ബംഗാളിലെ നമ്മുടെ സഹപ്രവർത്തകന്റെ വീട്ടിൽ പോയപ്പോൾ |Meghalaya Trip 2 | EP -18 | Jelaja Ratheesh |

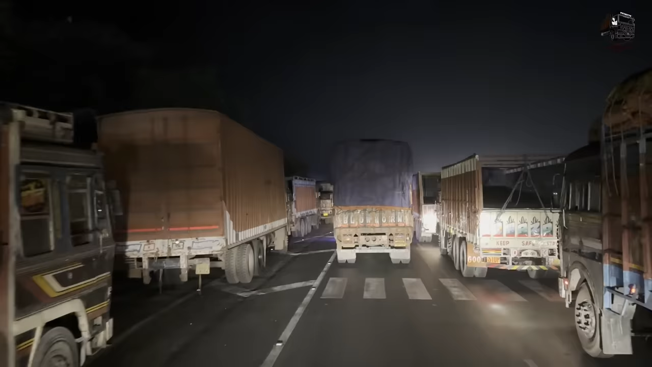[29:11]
എന്നാണോ ഈ വഴി ഇത് തന്നെയാ അവസ്ഥ, എപ്പോഴും ബ്ലോക്ക് കിട്ടും. ഇതെ അവിടുന്ന് 4 ലൈൻ വന്ന് ഇവിടെ ഡബിൾ ലൈൻ ആവുക, അതാണ് ഇത്രയും ബ്ലോക്ക് ഉണ്ടായത്.
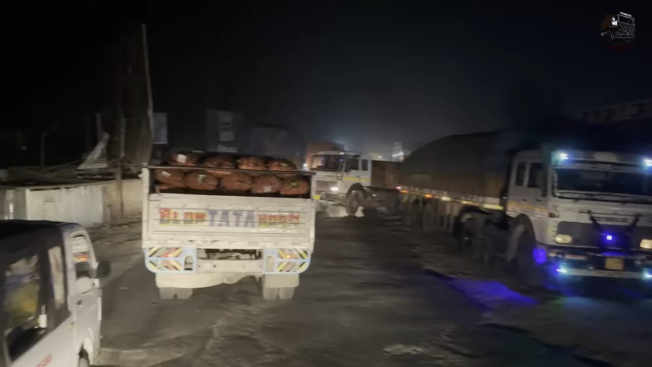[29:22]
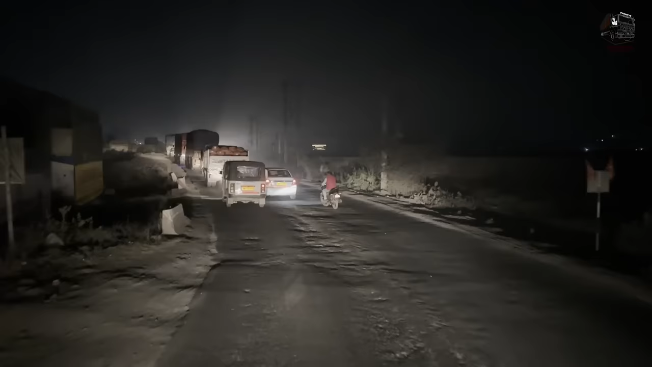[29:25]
ഇതായിരുന്നല്ലേ തിരക്കിന്റെ കാര്യം. അതെ അതെ, ഞാൻ പറഞ്ഞില്ലേ ഈ പിന്നെ വെസ്റ്റ് ബംഗാൾ ഓടിയാലും ഓടിയാലും തീരുകയല്ലാത്ത ഇത് കാരണമൊന്നും.
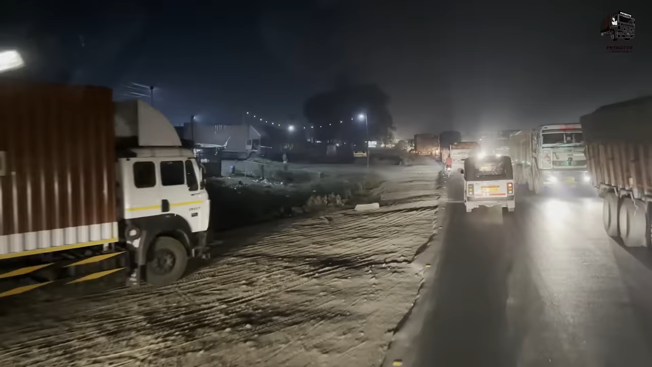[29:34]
ഇത് കുറെ ഭാഗമെല്ലാം ഡബിൾ ലൈനും പിന്നെ സിഗ്നലും ജംഗ്ഷനും അതിൻ്റെ എല്ലാം ബ്ലോക്കല്ലേ.
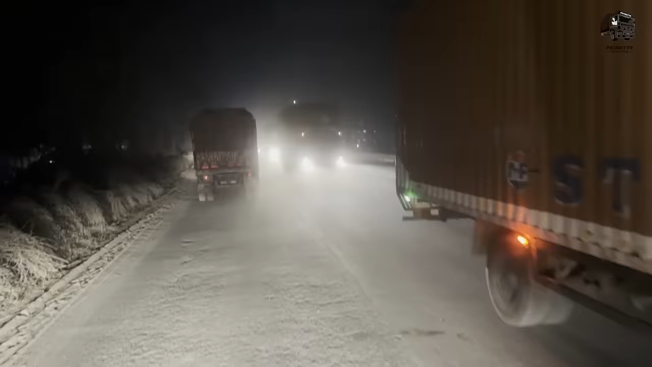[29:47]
വഴിയും ഭയങ്കര മോശമാണ്, ബ്ലോക്കുവാ, ഭയങ്കര വണ്ടിത്തിരക്കുവാണ്.